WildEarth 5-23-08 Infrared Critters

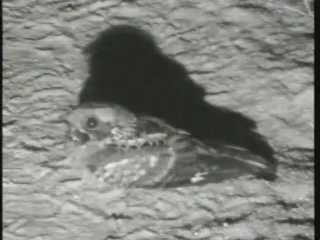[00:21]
There's a lot more technical ways of describing this bird. But that sort of explains it a bit more. Very, very well camouflaged.
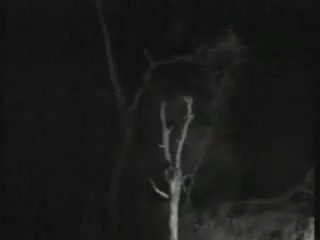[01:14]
A bit of red on it. Oh, it's spotty, Alex. Still got a few buffalo flies following us around. Oh, stunning.
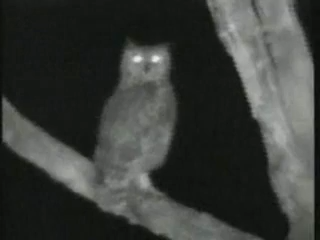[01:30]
Let's see if we can keep it around. It looks like it's going to fly away. A bit rusty with that call. In Pilandsburg, we used to see loads of these. They're not so good at it that you could call and they would answer you back. But you have to get it just right. Ooh. Ooh. Getting in the interest.